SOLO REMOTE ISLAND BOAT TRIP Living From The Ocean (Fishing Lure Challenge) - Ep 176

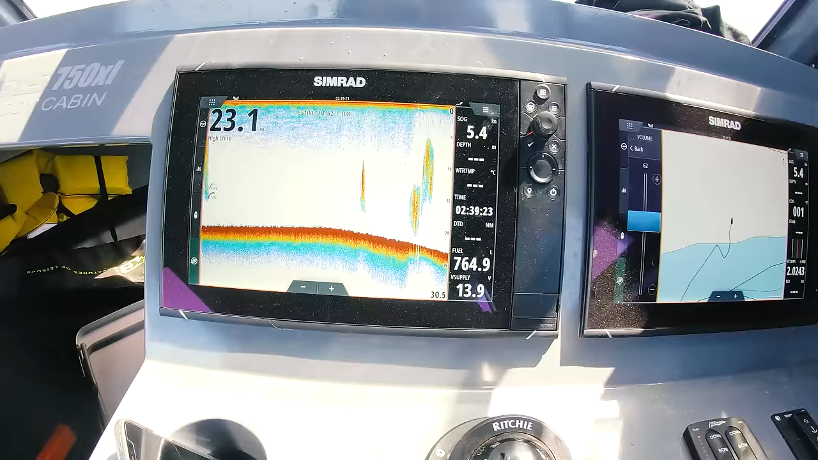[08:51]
I love the looks of all that bait coming right up to 5 meters there. Hopefully a big Mac after him or something like that.
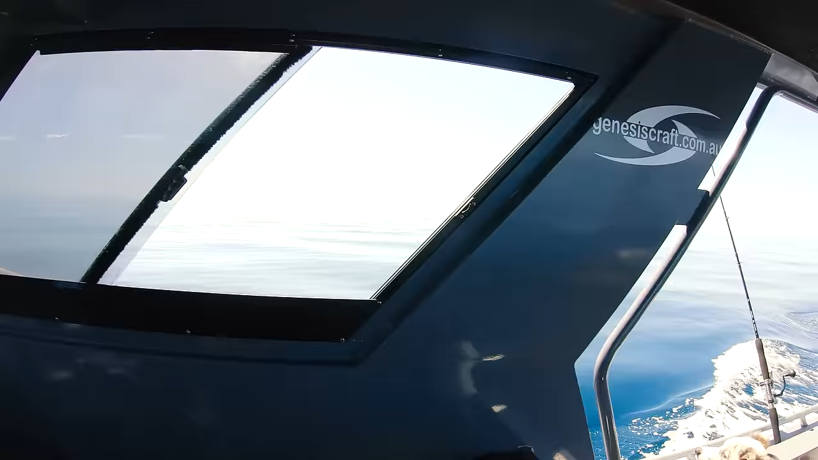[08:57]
Hey, Strider? Come on.
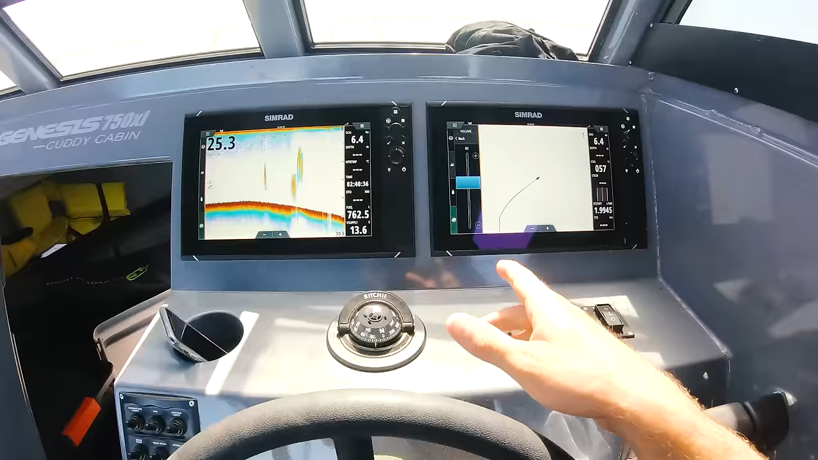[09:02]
Probably one of the main reasons I started to troll around this area is because I'm looking for ground to go diving on.
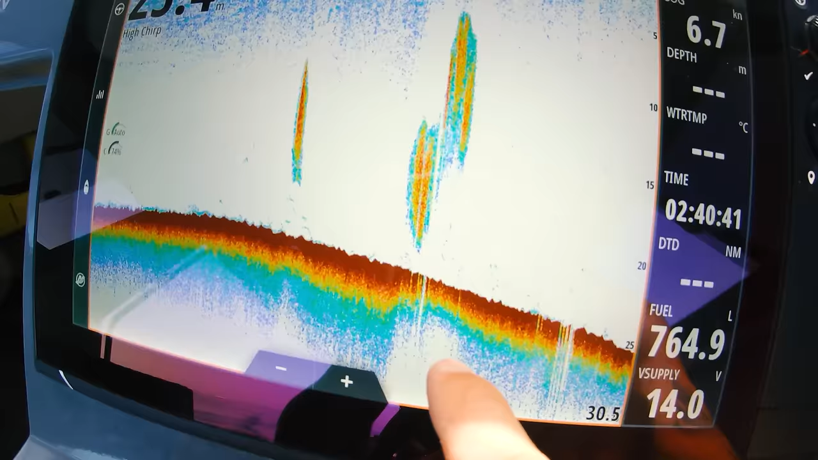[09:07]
On screen: speed 6.7 kn
If I find a rock or a lump or a ledge out here in 25,
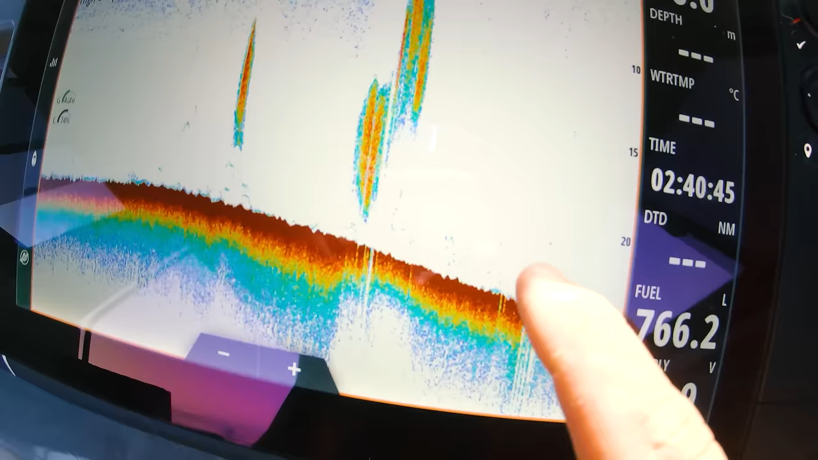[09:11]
there's probably big red emperor on it, and that's what we're sort of looking for. So I'll just troll for another 15, 20 and see what I can find.